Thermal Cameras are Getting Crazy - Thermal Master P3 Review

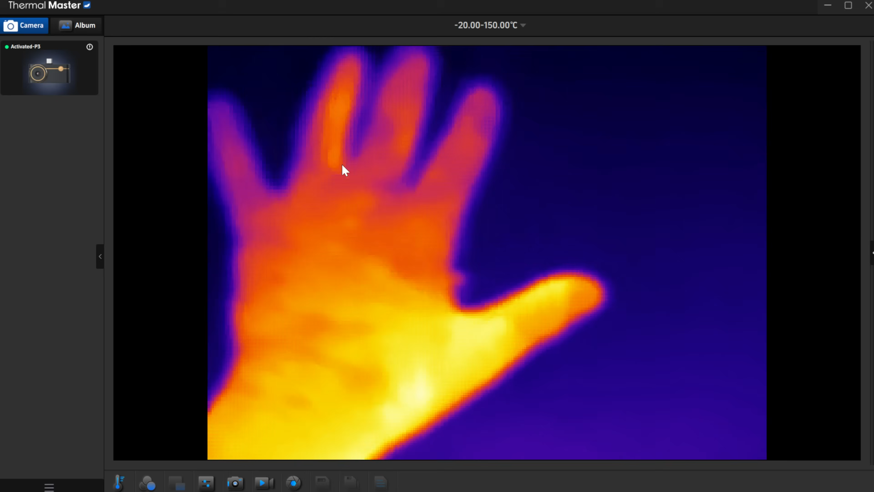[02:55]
you can see my hand there and i'm just going to turn the focus wheel until we're in focus so it looks
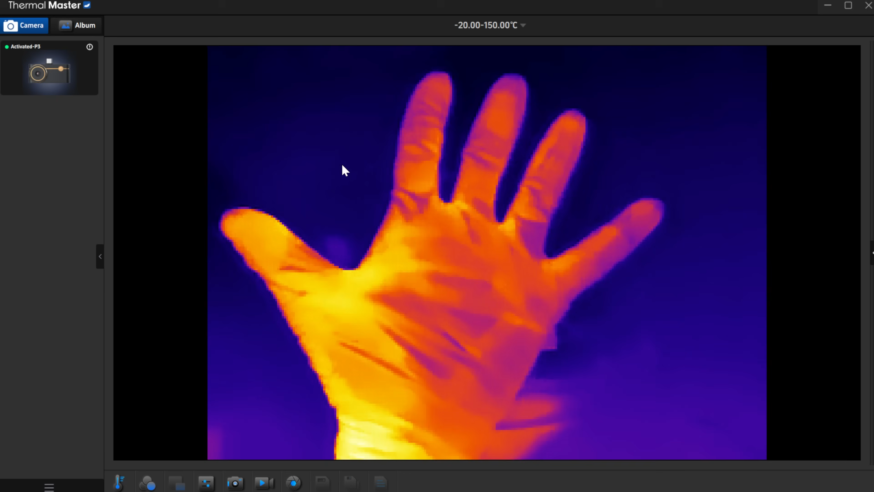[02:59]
pretty nice we also have different color palettes you can mess
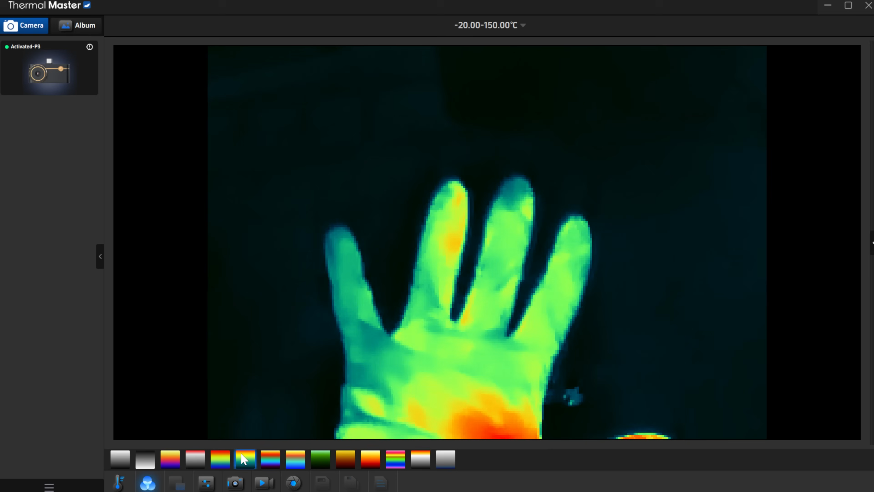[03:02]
around with i really like this one here so here's a switch motherboard i noticed that their computer software does not have their sort of super resolution option like the phone software does so next we're going to try with the phone which should look significantly better than this with their software enhancement but yeah i mean honestly this looks already better to me than
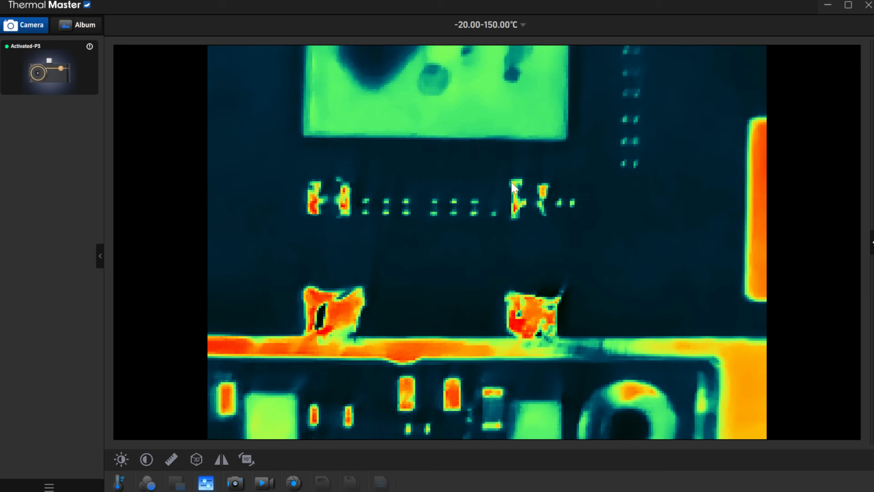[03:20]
the p2 pro on my computer this software was a little bit buggy for me at first especially with my recording setup so i reached out to them and their development team is currently working on fixes apparently for those issues so hopefully they'll come up with updates in the future for this software but for now i think the phone software is going to be a little bit better to use especially with that enhanced resolution feature but what i will say is that
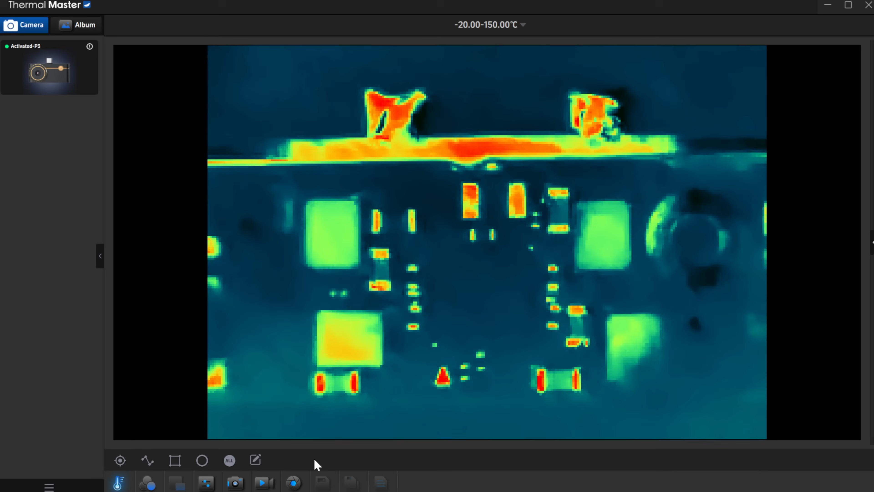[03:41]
this camera doesn't flash for me like my p2 pro does let me just disconnect from this and
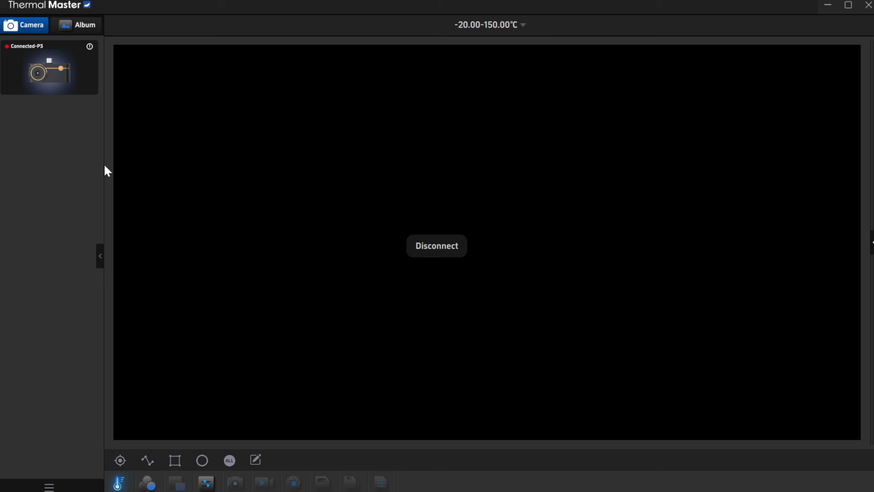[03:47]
let me connect to my p2 pro and i'll show you what i mean i don't know if you can see that but here's my p2 pro and you can see it's like
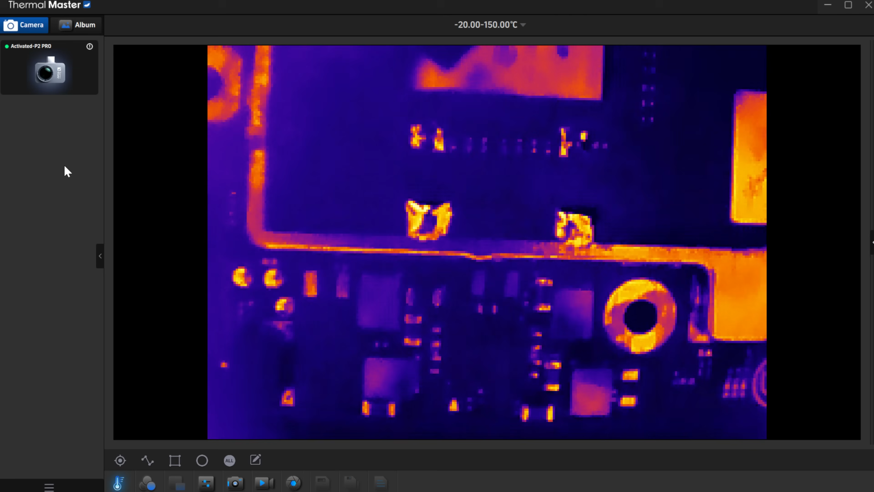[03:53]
sort of flashing like that you can see this is like flashing a bunch for me this doesn't happen on the app
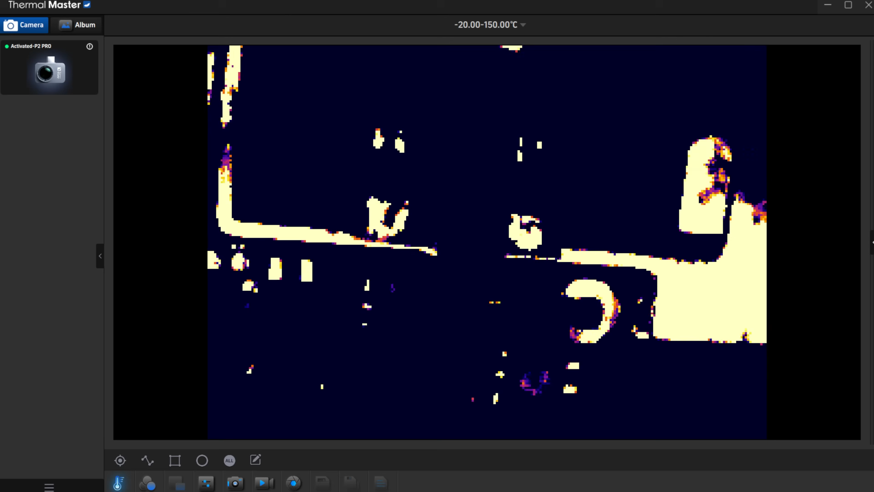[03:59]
but i'm glad to see that this issue is not occurring with the p3 camera at least so again
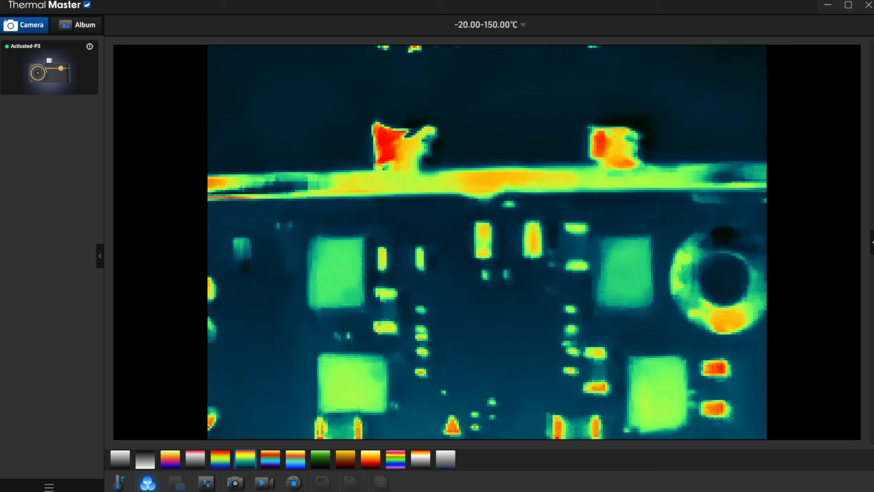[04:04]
we'll just switch back to the p3 here and you can see it is a little bit clearer the image especially because i can use that focus ring to get a nice focus on the board
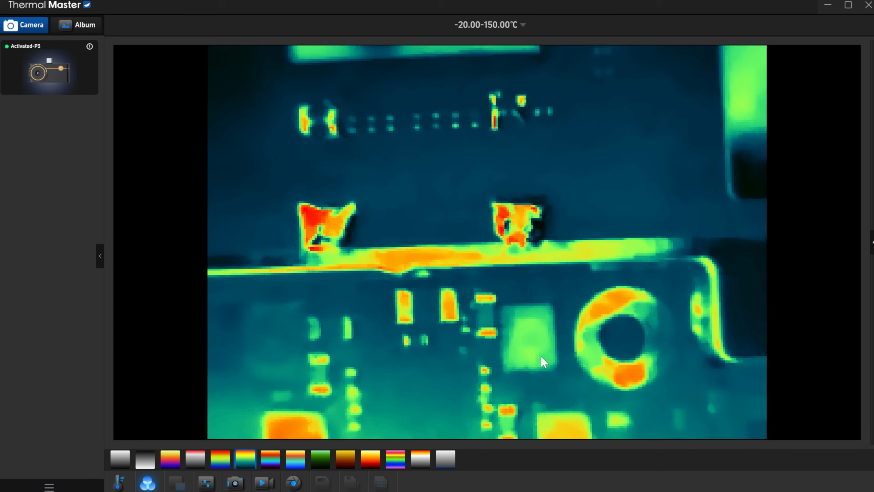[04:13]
but yeah let's go test this out with the app instead and see if we can get an even clearer image than this i got the thermal master app on my phone here and let's plug this thing in i've got a iphone 12 so i still have this
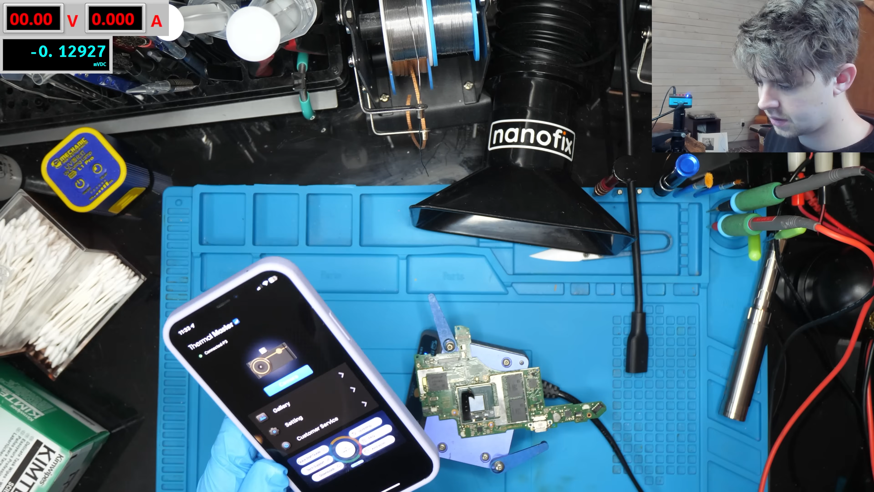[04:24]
cool so i just detected it we'll go into the camera and let's zoom in on this and right away honestly
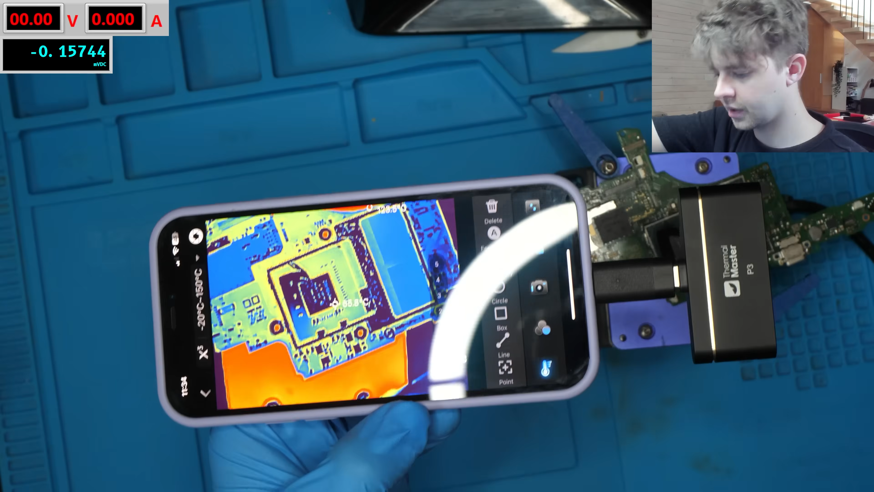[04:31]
the quality of this is so much better i don't know if you can see that but it's super clear compared to the computer and you can see by default the all option is on so we're getting all of those like little high and low readings already the
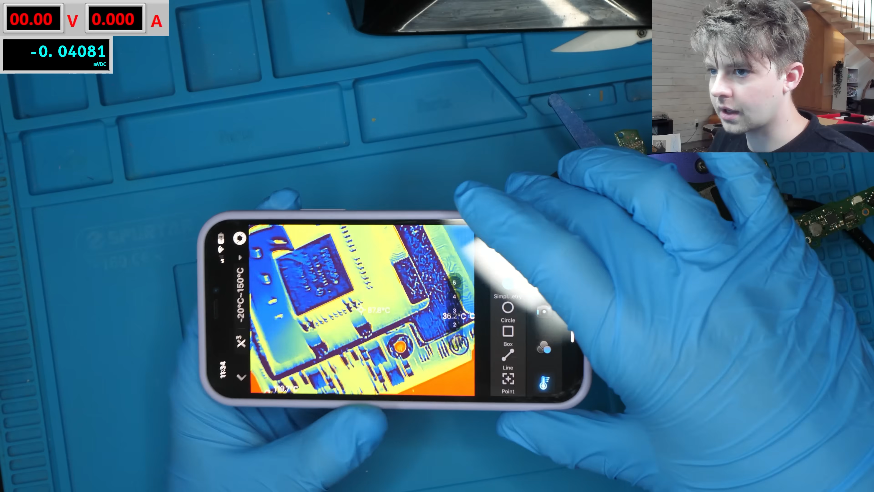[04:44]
software is much nicer to to look at and use man that is like super detailed honestly compared to the computer